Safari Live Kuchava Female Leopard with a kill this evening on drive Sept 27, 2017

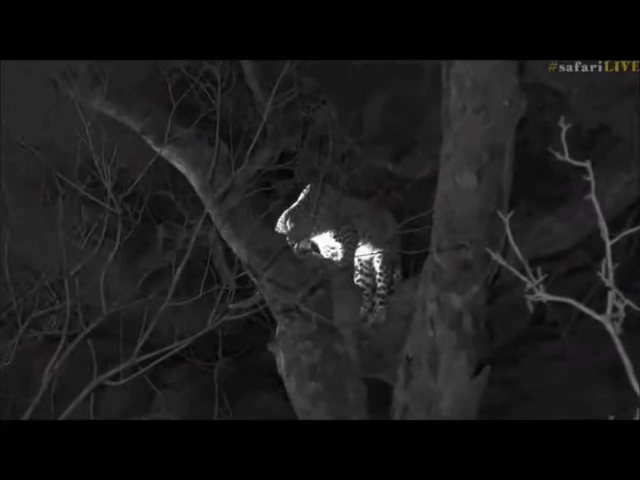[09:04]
light that is the light from one of the pardon me from one of the vehicles in this area that are illuminating her because the quality of what we see to the naked eye is pretty much incomparable I sort of make out her contour and her general shape but with the infrared light you can just see it a million times better so this is why we use it and why other guys without the infrared light well they've got to use the spotlight so we'd be able to to see her better she seems to be quite hungry and she's got quite a big belly so I'm sure she's eaten quite a lot and every now and again we hear the crunching of the bones
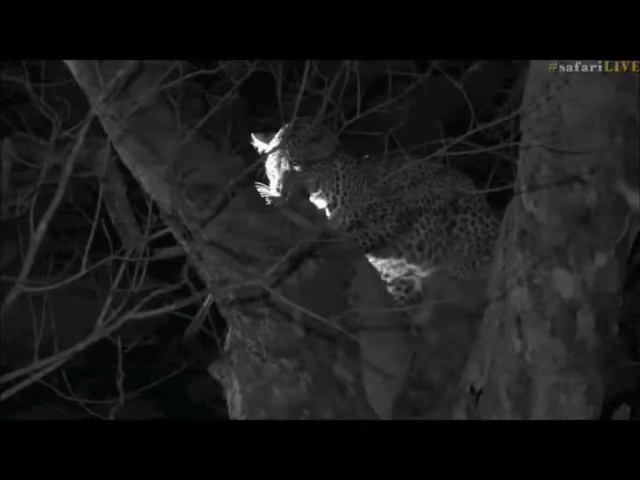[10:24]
while ago and lion's definitely 32 so I would assume leopards are probably the same look at those whiskers I love the way the whiskers look in the light now you see that's what I was telling you earlier when you were wondering as how she manages to cut through the skin that's exactly what she's doing there putting her head on the side and then using her molars just to cut through the skin and be able to expose the skin the muscles underneath because that's actually really what she wants to try and eat so she manages to get some of them
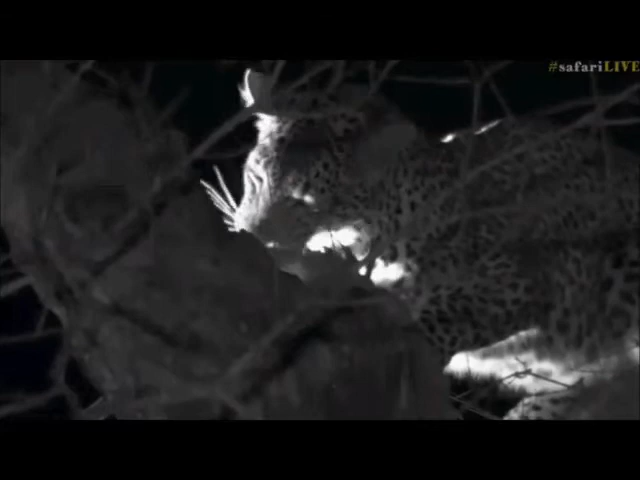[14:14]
like they've got the dark cover on their side probably feel a little bit better with that but that's her beautiful kuchaga and this is a brand new leopard for me too i have never seen her before so it's always wonderful to get to me to get to see new ones but likely if i were to see her in the daylight i wouldn't recognize i wouldn't recognize her so here's to putting it out in the universe that i would like to see her during the daytime as well there we go the other vehicle has switched off their lights and now we get a full infrared view of her
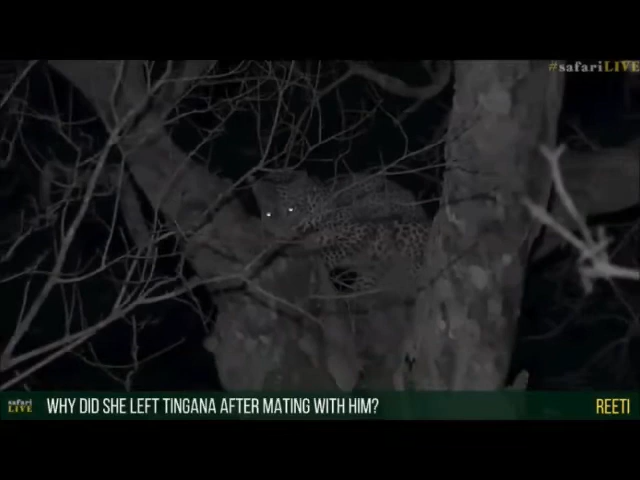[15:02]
looking for one another just for mating purposes and while they mate the females become um really desperate that's the word for a female leopard in heat and they're constantly looking for the males and they want to mate and they're constantly offering themselves but once her her cycle is done then they pretty much just leave and the male goes one
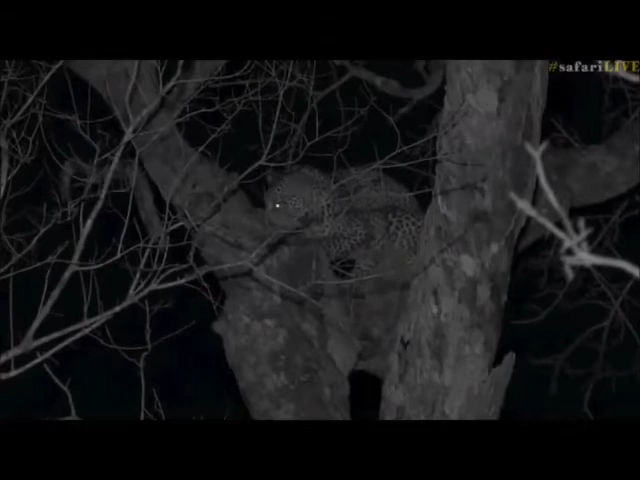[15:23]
side and then the female goes on to and she carries on with her life like they they they are not sociable animals like for example lions do they want to live in prides or in leaps of leopards as the name would have it so the only times where you will see leopards or more than one leopard is the case of a mother and cubs and or a case of mate or a mating pair
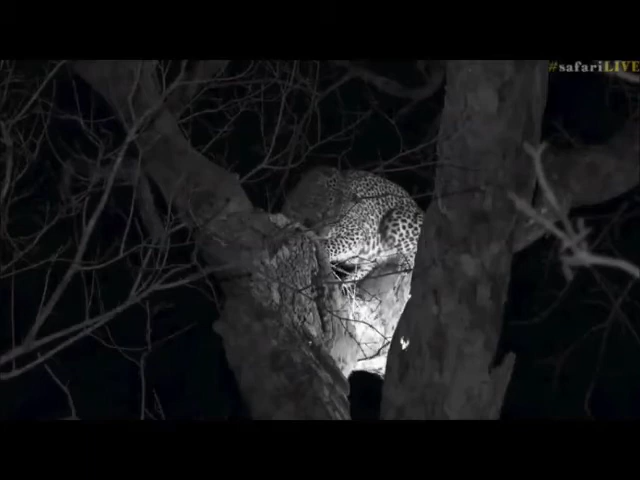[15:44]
other than that it's very normal to see them just on their own so i think her easter cycle just came to an end and
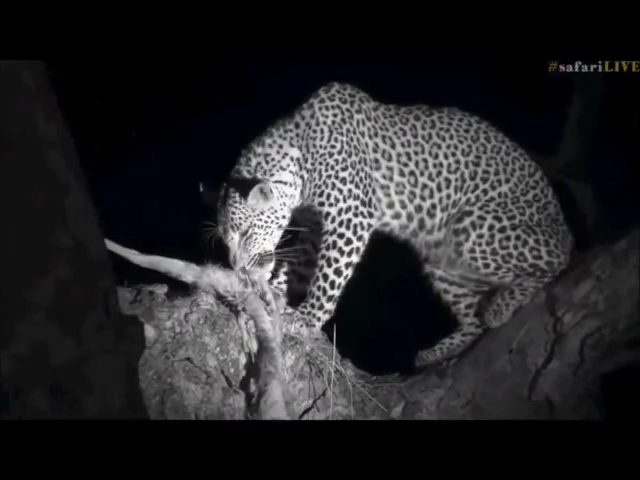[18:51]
again and start moving so we can definitely tell that she's had a very good meal i don't think she'll be complaining and it's funny like we were saying yesterday we normally see the stamp book and the tiger as tiny little creatures probably not enough to feed them but i think for smaller leopards or maybe not i shouldn't say it's smaller but just for females rather than males they still represent quite a good meal i mean shadow and the cub were very happy with its stamp book and judging by kuchava's stomach size i think this tiger has been quite a good
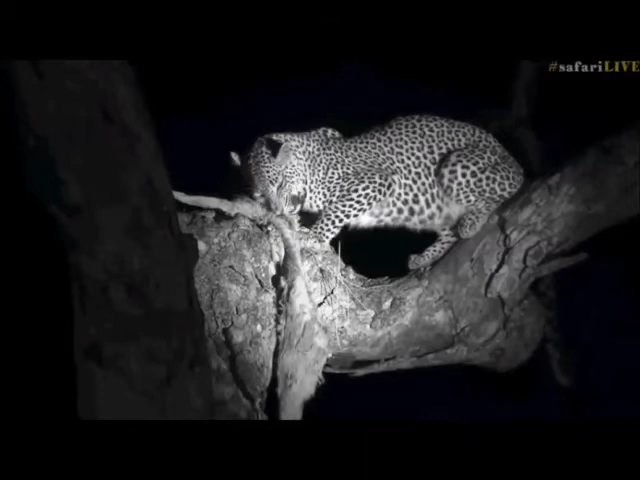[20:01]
the young ones lose them to to hyenas and then you can see the mother's faces like oh no you hear the crunching now what a very beautiful face very long elongated face you can hear all the lions roaring quite in the distance i wonder who that is
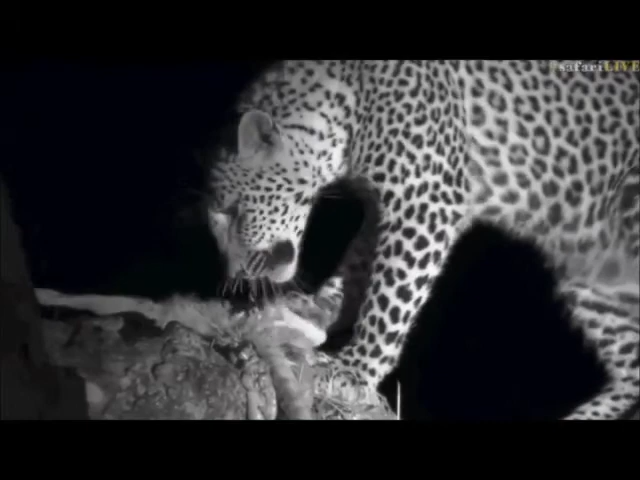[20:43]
because they still seem to be somewhere in mala mala um that they'll carry on so that we'll be able to see them again tomorrow maybe that's a bite that's a bit too big for you isn't it um the roaring it seems it was coming from mala mala side and it's still quite far from where we are and obviously
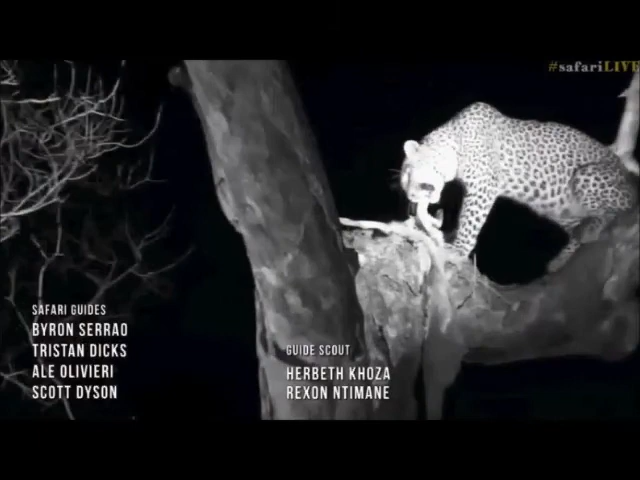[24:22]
i'm gonna have one last look at her i don't think we could have i could have asked for a better introduction to this beautiful leopard